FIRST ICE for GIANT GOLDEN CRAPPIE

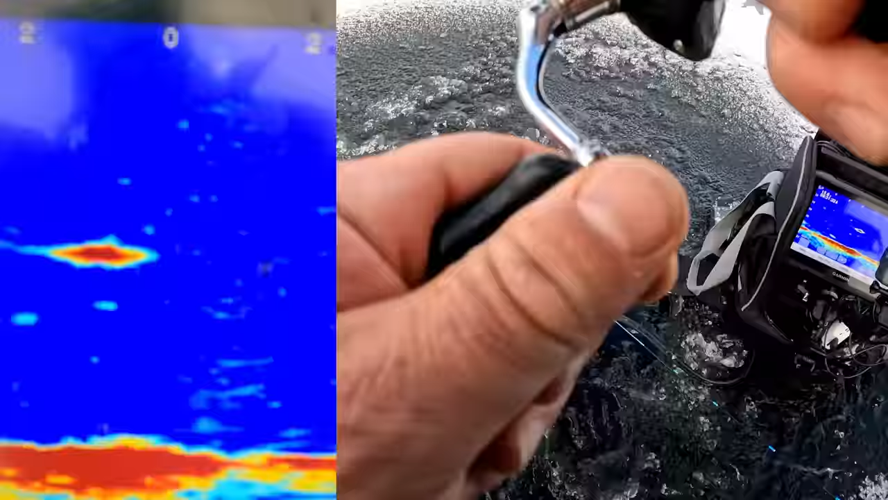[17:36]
He hit that on the drop. A little crappie.
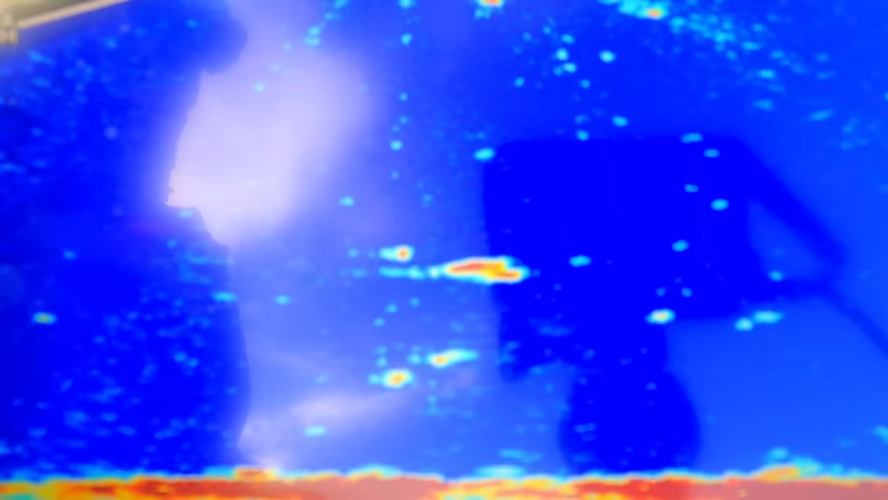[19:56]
This is the one we're after, folks. He just kissed it.
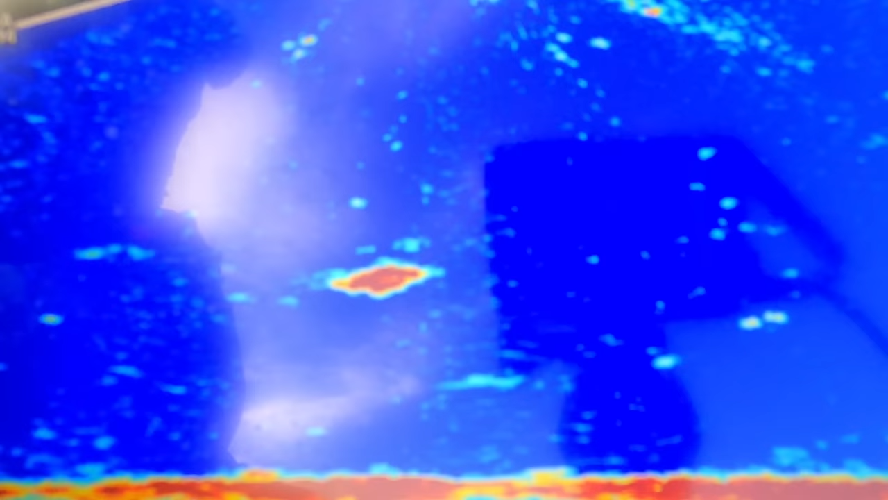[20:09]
Come on, baby, bite.
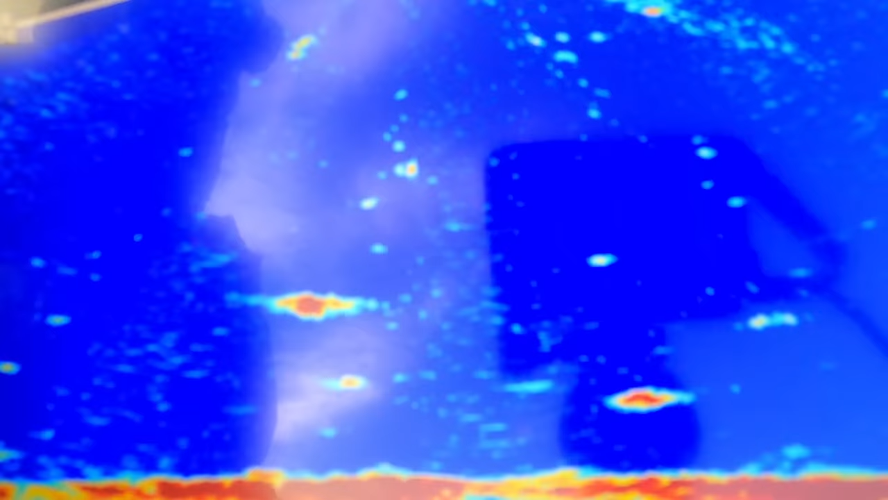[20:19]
Go bigger. Go big or go home.
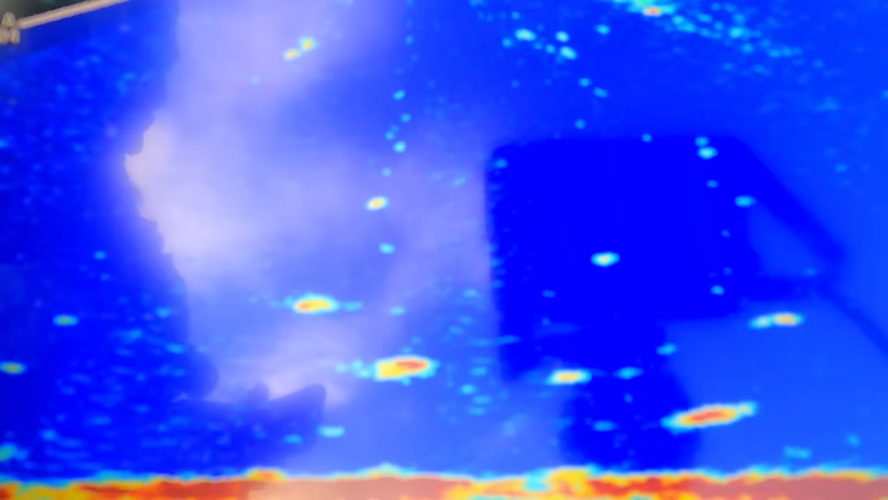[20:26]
Come on. There's a school of crappie now, but there was one mega.
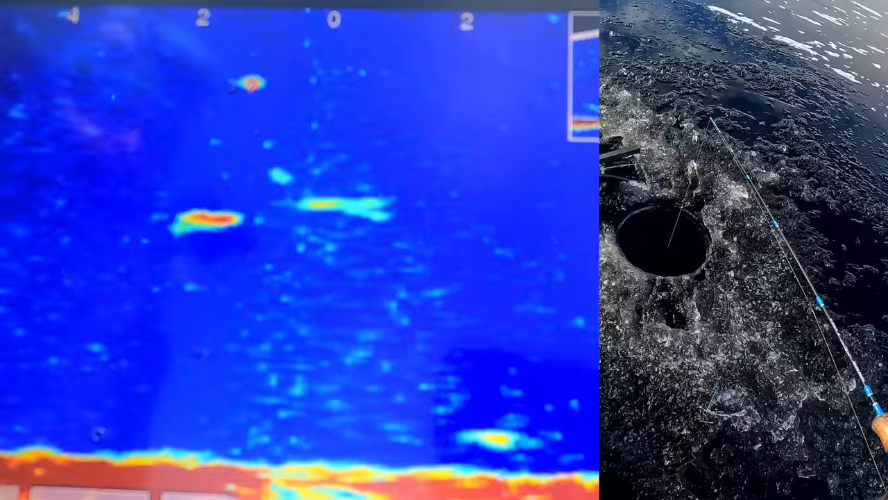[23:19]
He ate it and I missed him.
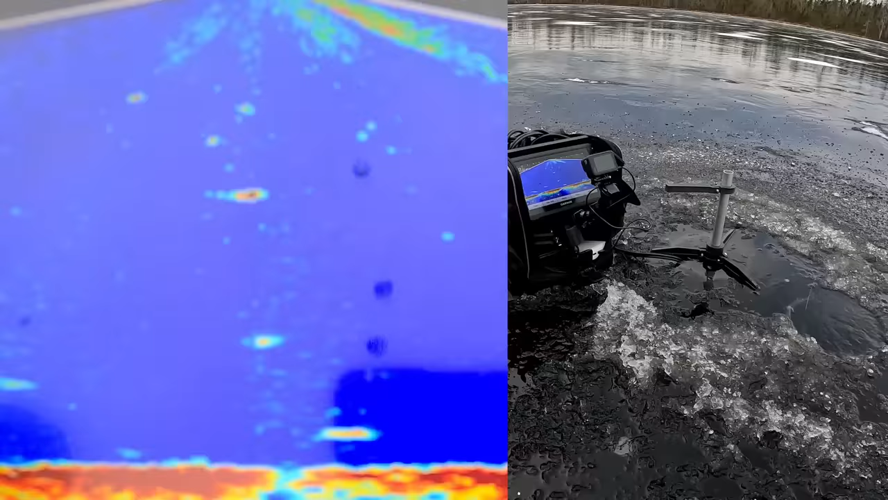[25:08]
That's a nice crappie. That should be a nice crappie.
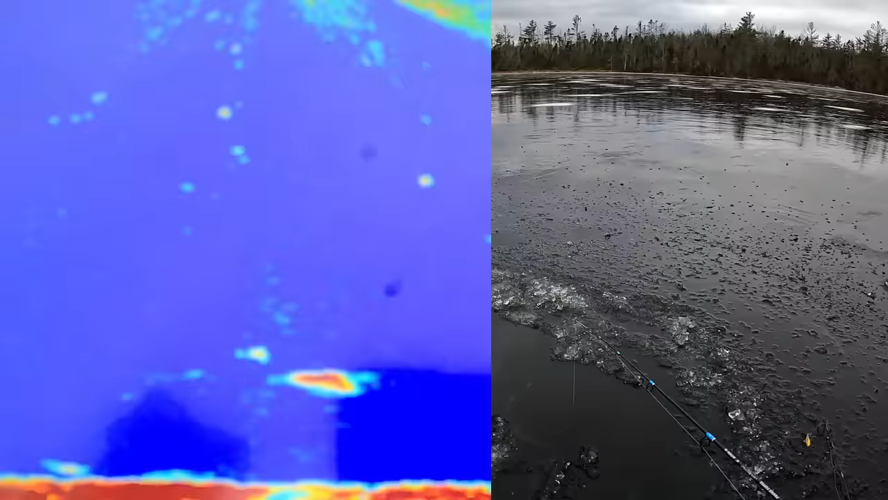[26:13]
Got him. Doesn't feel very big.
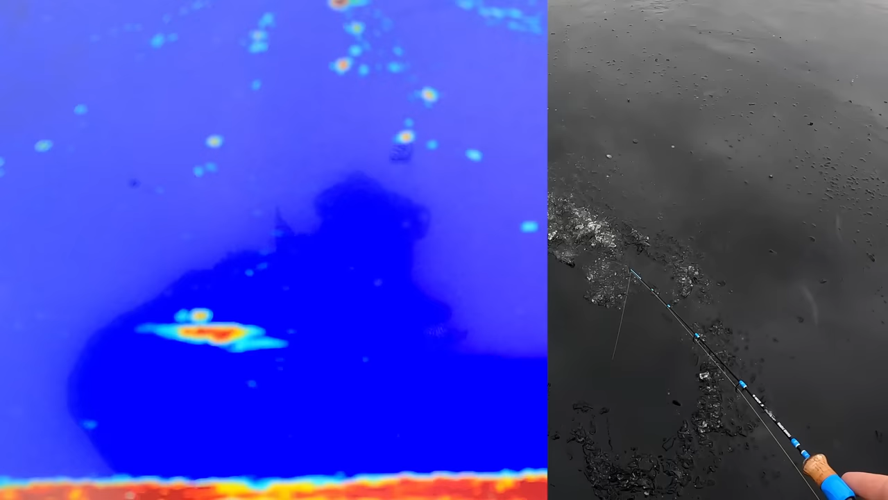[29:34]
That time you bit. All right, got a nice crappie on. Pretty nice crappie. Oh, geez, that's a big one.
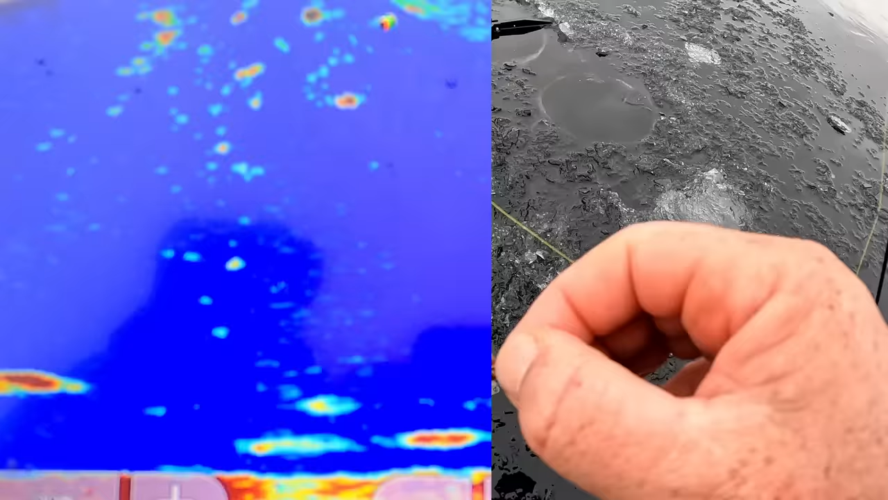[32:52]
Some good ones down there now. We're on some good ones now, guys. Here I am.
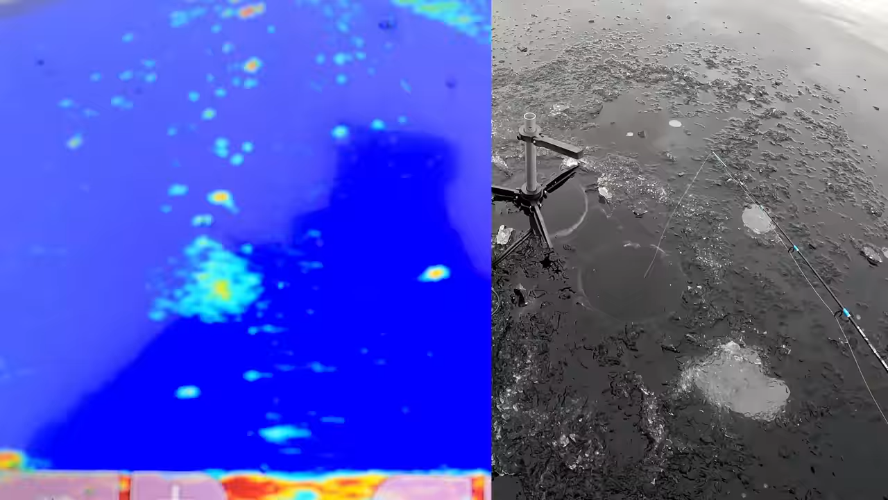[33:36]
Looks like yellows. Yep. It's a yellow. Nice yellow perch. Tugging pretty good. Nice yellow perch. Oh, there's a crappie way up high. What's he doing?
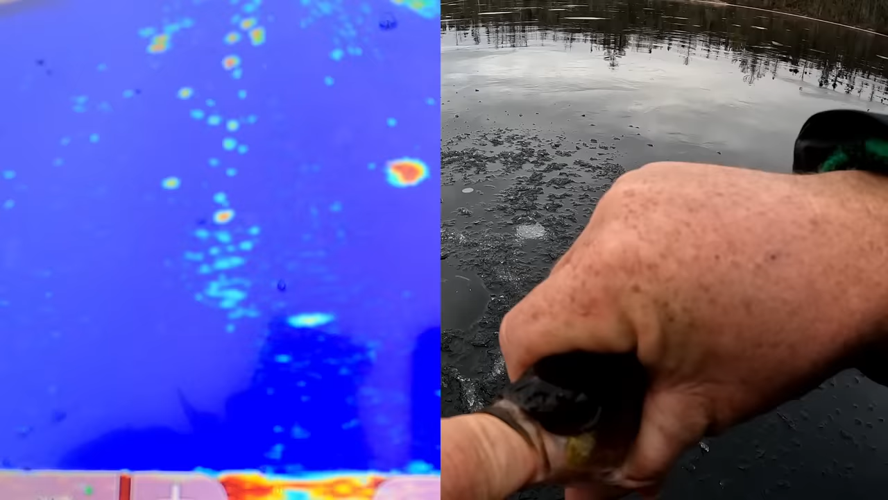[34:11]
Did he really just follow that perch up? Okay, I think the big one sees it. He hit it. Why did I not catch him?